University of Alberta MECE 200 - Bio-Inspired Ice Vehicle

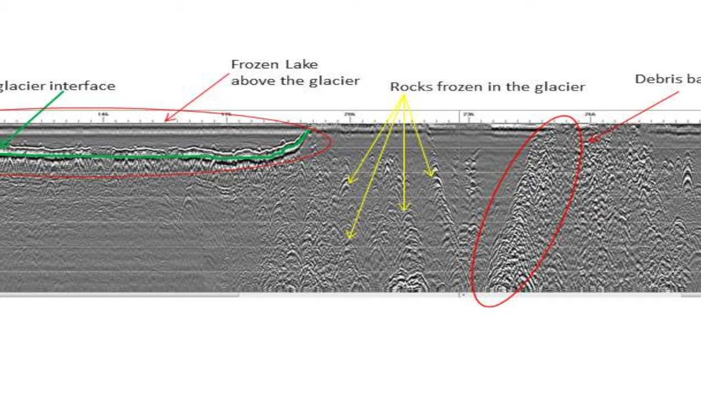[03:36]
This uses sonar technology to detect large crevices and thin sheets of ice in order to see if it is safe enough for the rest of the team to follow a similar path.